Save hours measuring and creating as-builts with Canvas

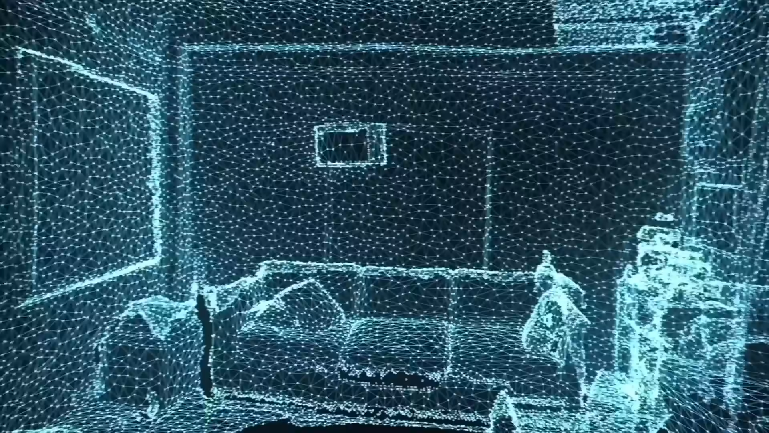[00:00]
With Canvas, you can measure rooms in seconds,
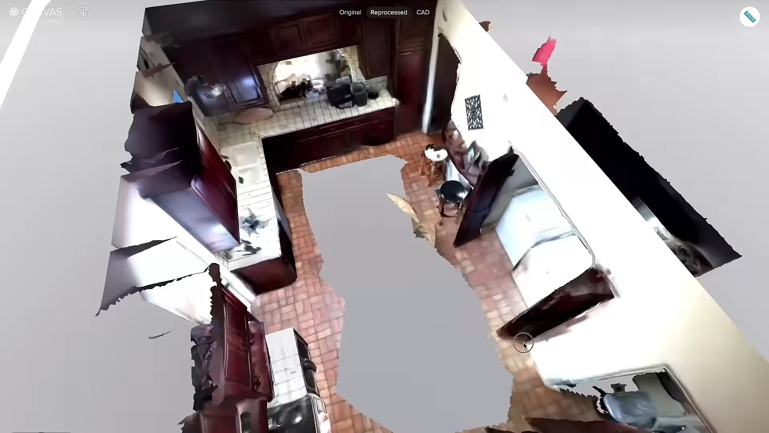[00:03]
entire homes in minutes, create as-built drawings and CAD models in one tap,